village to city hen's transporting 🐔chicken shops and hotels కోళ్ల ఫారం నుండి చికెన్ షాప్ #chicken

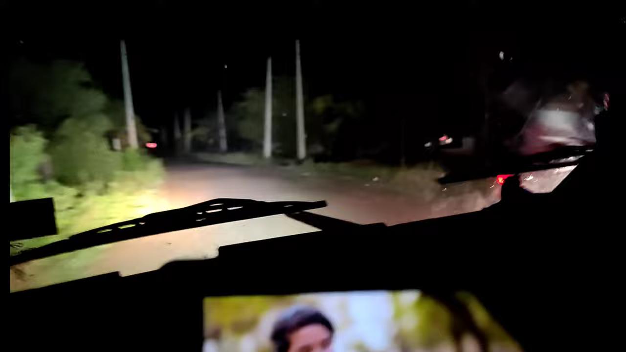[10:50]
ఇది మా ఊరు యొక్క ఇటు సైడ్ కూడా పారాలు ఉంటాయి.
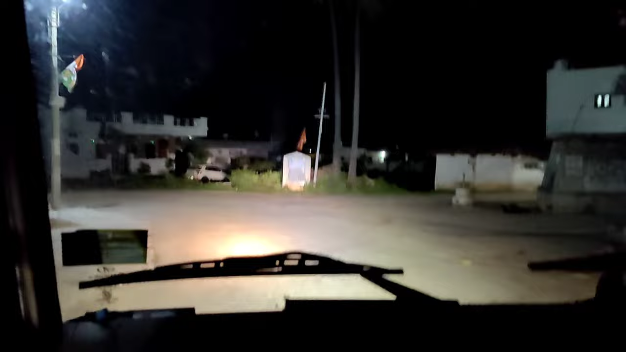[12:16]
ఫస్ట్ షాప్ అన్నమాట ఈరోజు మనం అన్లోడ్ చేయబోయే ఫస్ట్ షాప్. అంటే ఒక్కొక్క షాప్ కూడా ఒక్కొక్క ఇన్ని జాలీలన్నీ ఉంటాయి, ఆ జాలీలన్నీ మనం దింపేసేయాలన్నమాట.
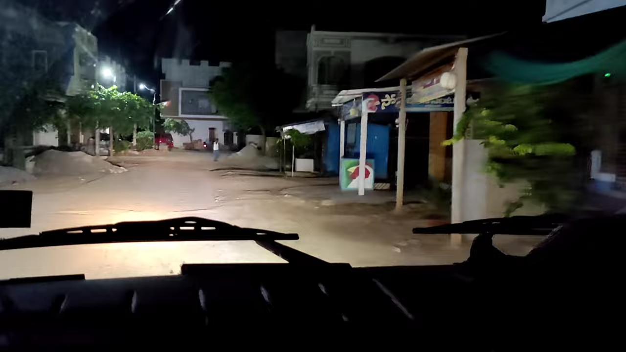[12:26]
ఇదే అన్నమాట మన ఫస్ట్ షాప్, కనిపిస్తుంది కదా ఇది మజిద్పూర్.
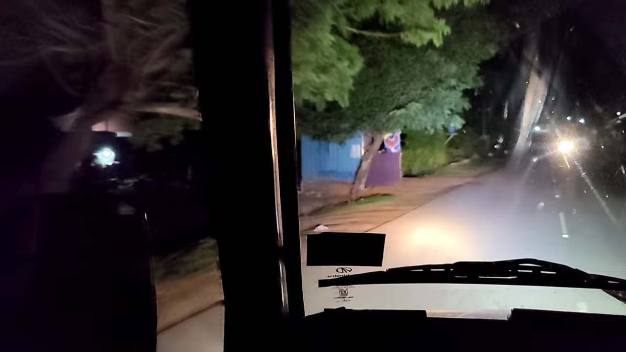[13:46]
ఇప్పుడు ఈ షాప్లో ఎన్ని జాలు అంటే వాళ్ళ కెపాసిటీ. షాప్ చూస్తున్నారు కదా ఇదే అన్నమాట.